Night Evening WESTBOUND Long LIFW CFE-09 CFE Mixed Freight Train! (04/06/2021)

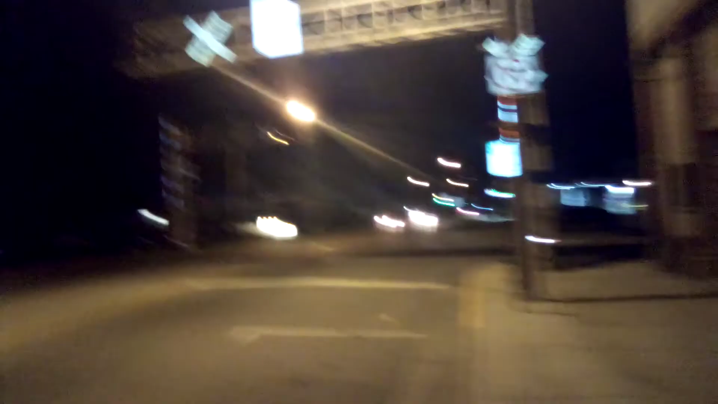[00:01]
Hey folks, Bradley's back from our trains again.
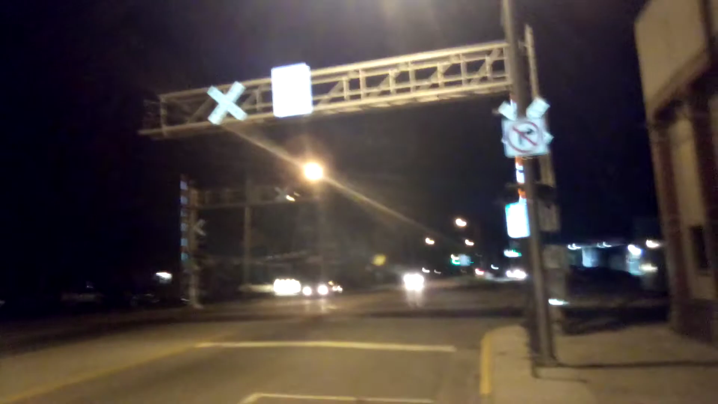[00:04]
And I just saw the flashing white lights on the traffic lights right there. That means we got a train coming. Yep, he's coming. This could be a westbound. Oh, there goes the signals, man.